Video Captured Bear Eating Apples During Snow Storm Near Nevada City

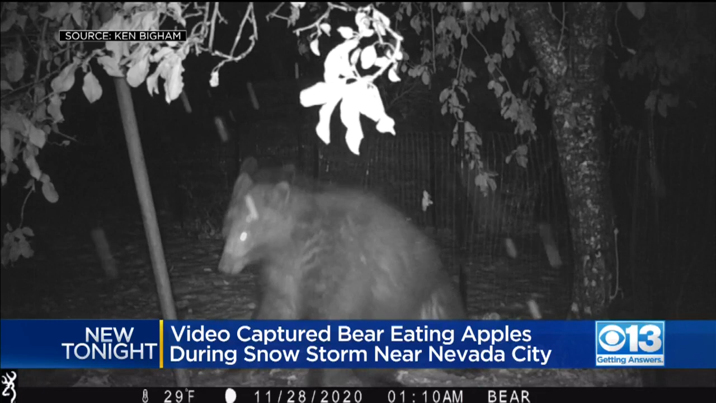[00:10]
There he is, checking out those branches, and later finding apples in one of our viewers' trees. That's near Nevada City.